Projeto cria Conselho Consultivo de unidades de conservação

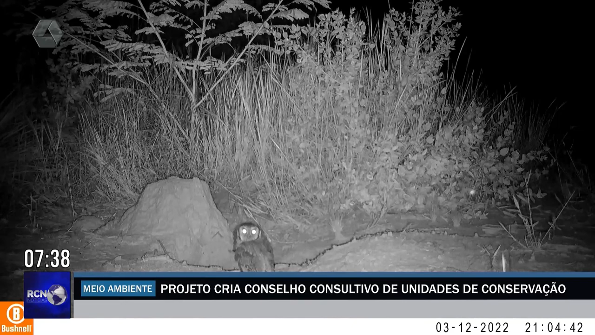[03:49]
Então são mais de 60 câmeras instaladas no parque com acionamento automático, então os animais quando passam por essas câmeras eles são fotografados, né? Então isso mostra um panorama de quão rico a fauna é lá.
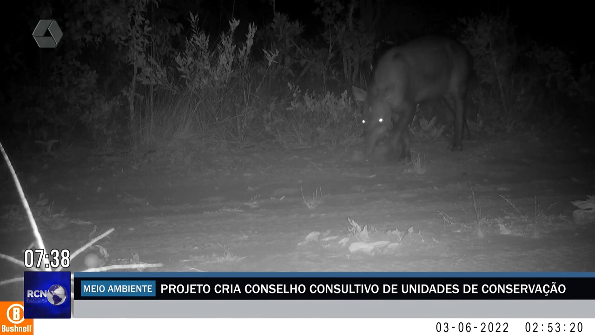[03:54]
Então já apareceram diversas espécies, como o próprio Tatu Canastra,